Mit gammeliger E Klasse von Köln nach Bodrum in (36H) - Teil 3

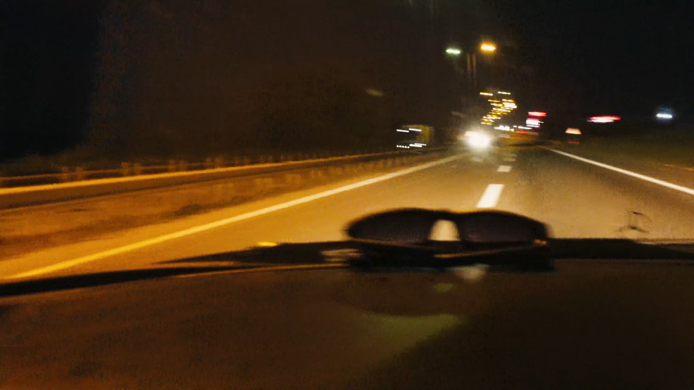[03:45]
Ich glaube, da vorne ist die Brücke, wo ich drüber will.
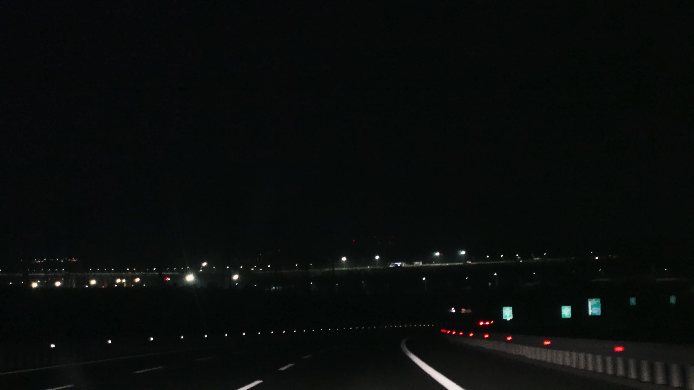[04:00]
Ich meine, die führt über die Dardanellen, über das Marra Meer. Werden wir sehen. Sobald ich die Brücke überquert habe, bin ich auf dem asiatischen Kontinent. Da war das Auto noch nie. Und ich mit einem Auto selber auch noch nie hingefahren. Ich bin immer innerhalb von Europa gewesen mit dem Auto. Und jetzt fahre ich einmal bis nach Asien. Wahnsinn!
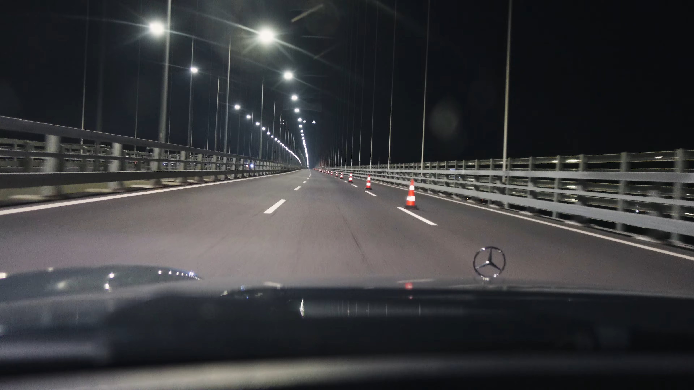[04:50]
Überm Meer. Und gleich sind wir in Asien. Mal gucken, wie lange das dauert bis Asien. Es sind ungefähr 20 Sekunden rum. Am Video kann ich ja nachher einblenden, wie lange es gedauert hat. Um von Europa nach Asien zu gelangen. Jetzt haben wir den Höhepunkt erreicht. Die Drehzahl nimmt nämlich zu. Das bedeutet, wir fahren jetzt bergab.
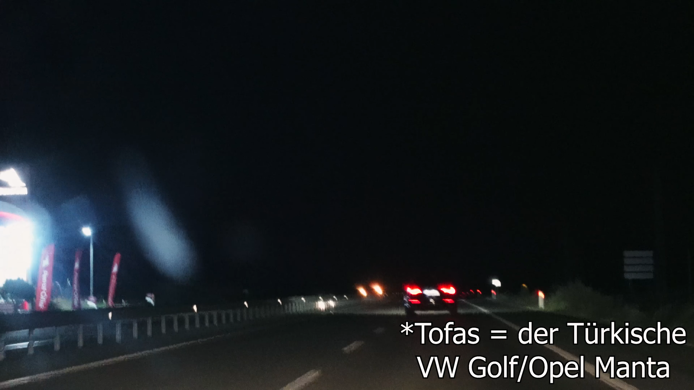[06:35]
Mega krass mit LED-Scheinwerfern, Lichthupe, wie als wenn das ein SOS wäre. Noch doller. Hat er hier den aus Hamburg, hier den Q7 oder was das ist, hat er den voll weggedrängt. Der wollte schon auf Seite fahren und dann schneidet er mich direkt hier vorne am Kotflügel. Um ein paar Zentimeter zieht er vor mir rein, fährt fast dem Audi rein und fährt zickzack und so weiter. Und nur eine Rücklösche von dem funktioniert. Und die leuchtet auch weiß, die leuchtet auch nicht rot. Es ist zu krass, ey.